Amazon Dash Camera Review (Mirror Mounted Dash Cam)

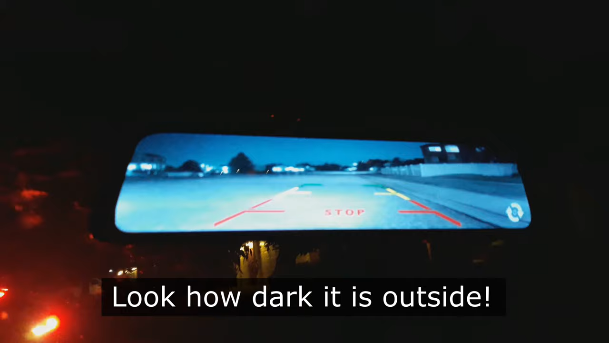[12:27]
Night vision is very good and when you're backing up, the field of view is so much better than your regular mirror.